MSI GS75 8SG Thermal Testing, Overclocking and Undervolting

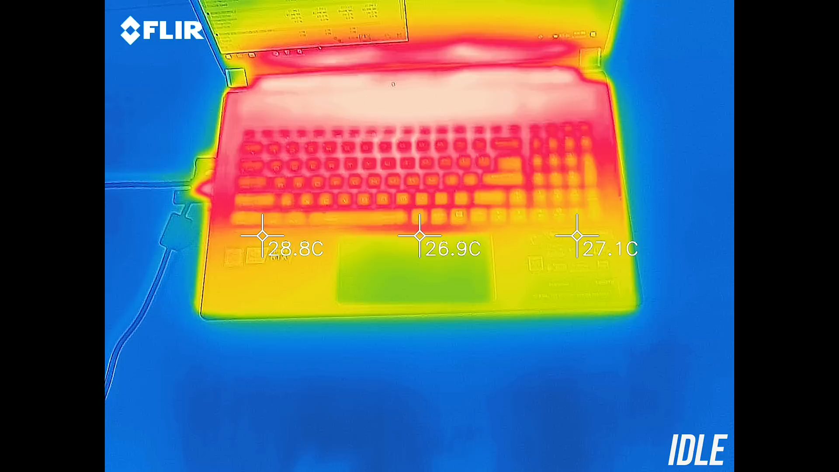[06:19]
As for the external temperatures where you'll actually be putting your hands, at idle it was a bit warmer than average in the middle, getting to the mid 30s.
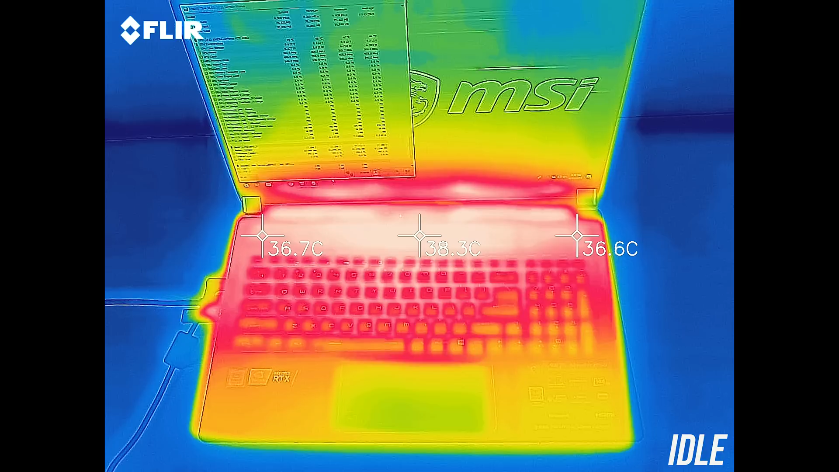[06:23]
While gaming the center of the keyboard gets to the mid 40s and is warm to the touch but not hot,
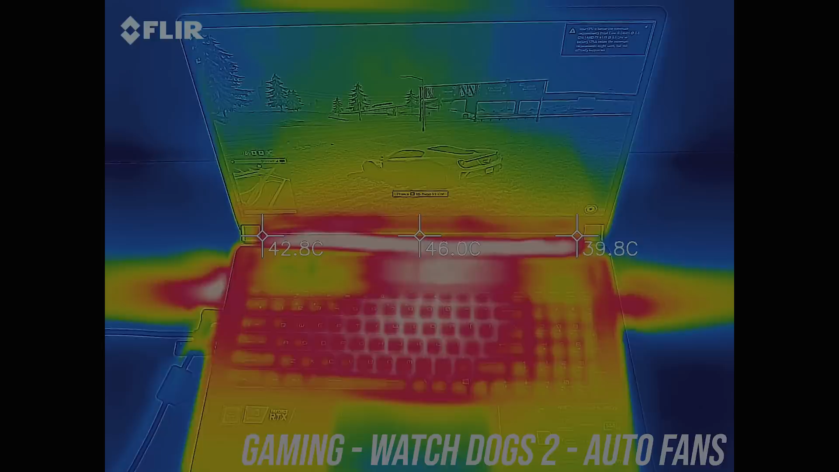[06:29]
and then similar results with the stress tests running, with a slightly warmer spot in the middle up the back where the power button is.
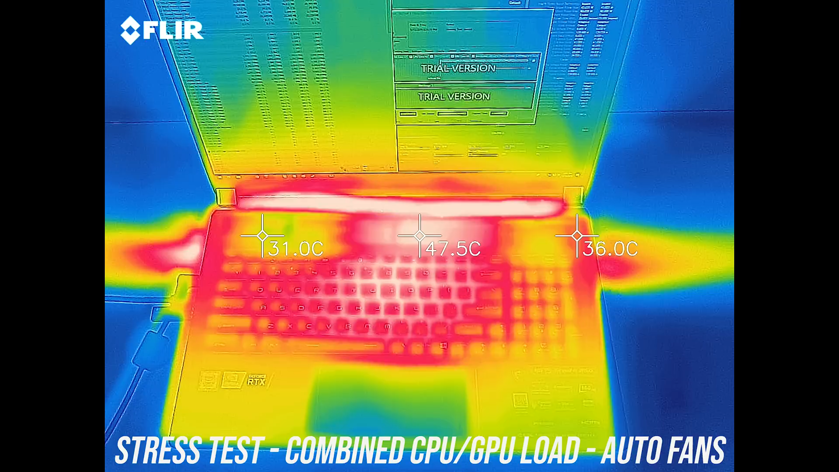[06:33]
While gaming on battery power the left hand wrist rest area warms up, as the discharging battery is directly underneath.